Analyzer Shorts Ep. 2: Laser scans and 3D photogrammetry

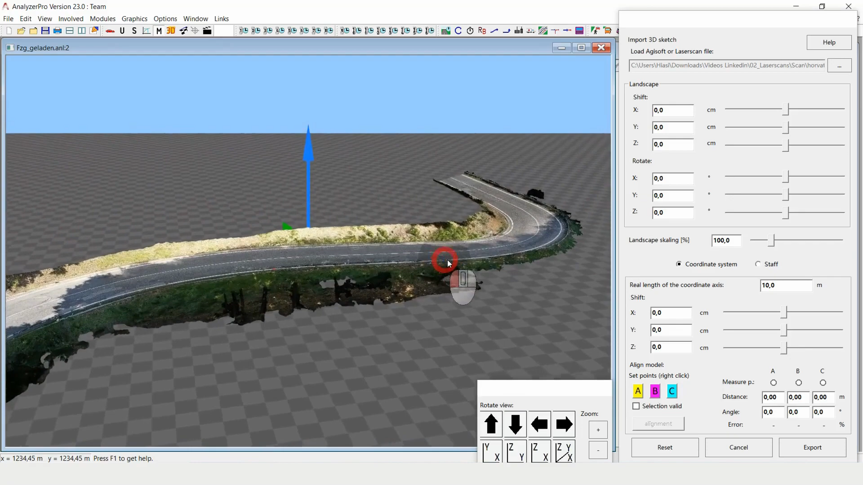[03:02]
then we can just export it. I click on export. I write a name.
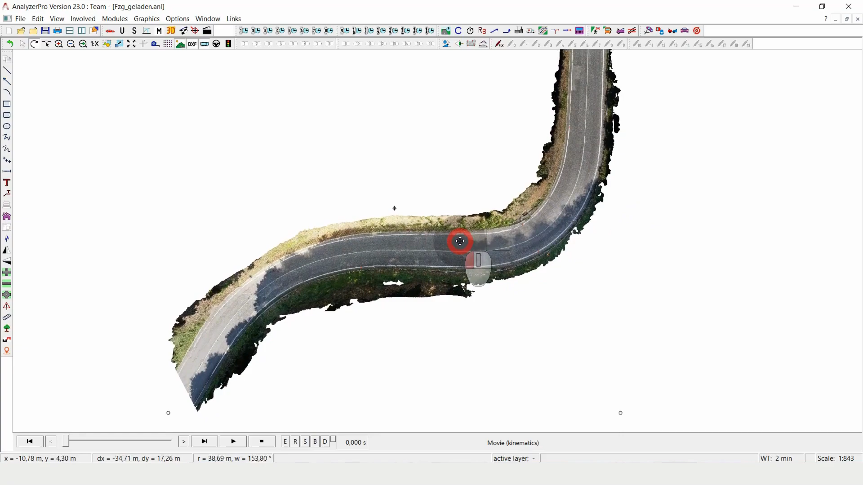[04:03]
So the last thing that remains for me to do is I need to scale that one. So right click, scale. I mark a distance on the background that I know. So this is seven meters.
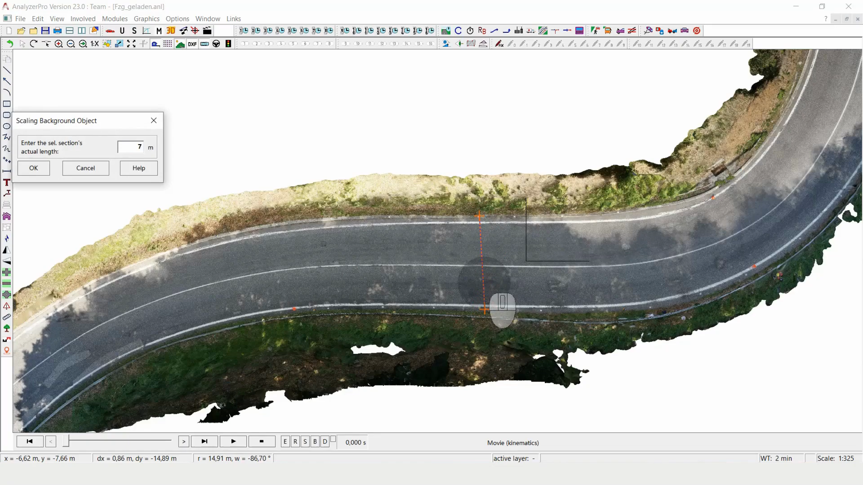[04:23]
I click OK. The whole thing gets scaled down. OK, what you can see here now is that we have our 3D landscape
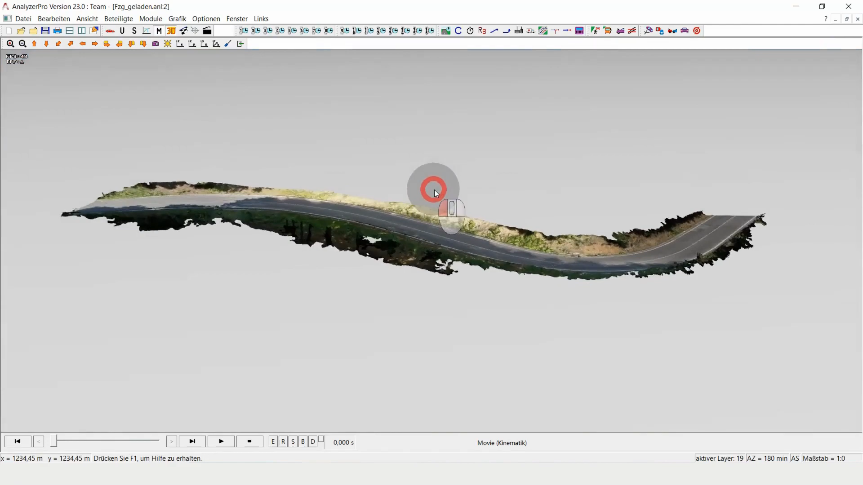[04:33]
directly visible in the same spot where the 2D landscape is in 2D.
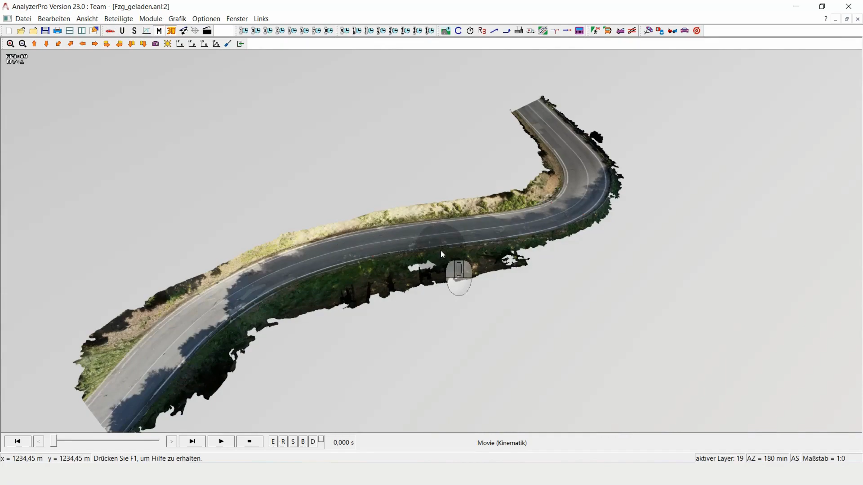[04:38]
So when I place the pictures next to each other or the parts of the program, you can see them directly. And what I can do now is I can place objects, for example,
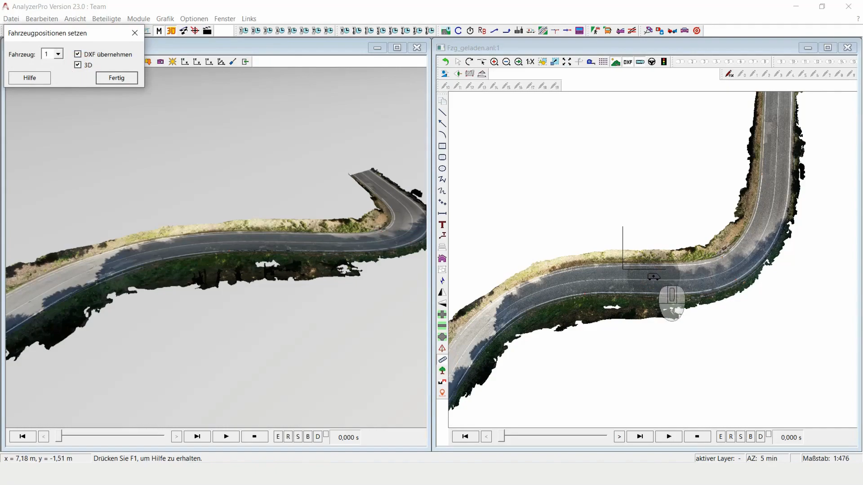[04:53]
a car directly on my 2D screen. And what I will get is I immediately have the same in 3D. So let's say I want to place two cars here.
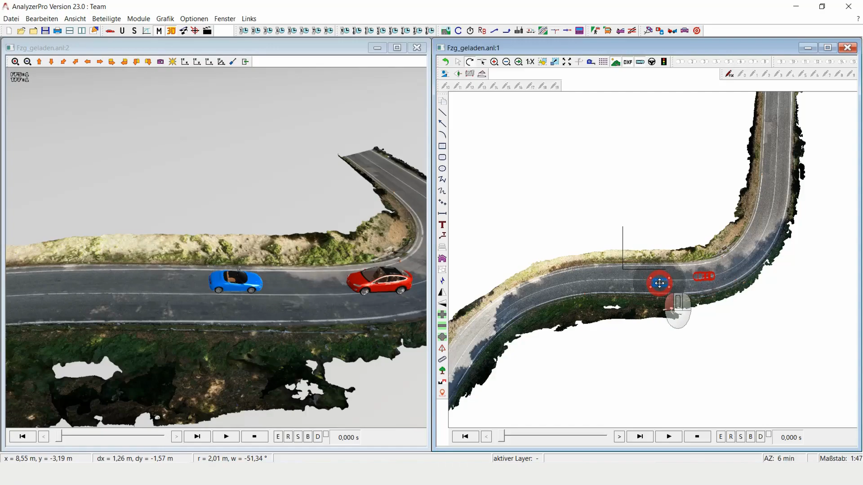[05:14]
You can see that they exactly get the surface.
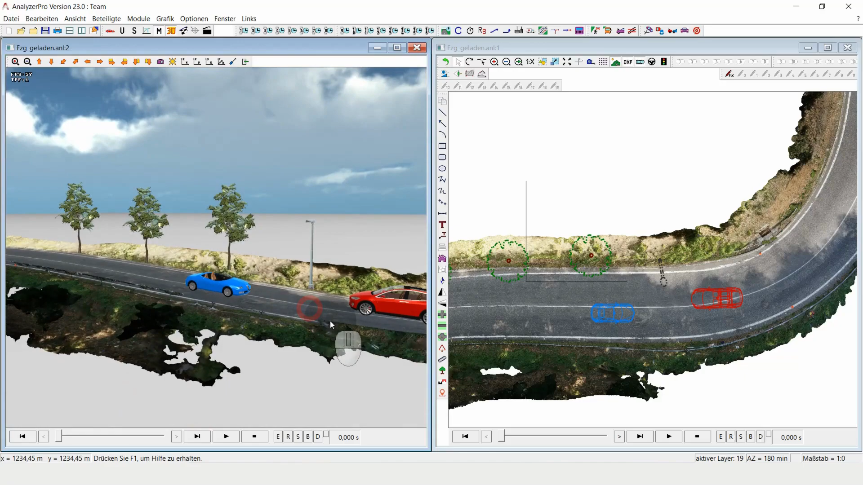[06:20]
So the vehicles in all situations recognize the structure of the 3D landscape. And yeah, that's it for today. I hope you enjoyed the video and have a great one. Bye.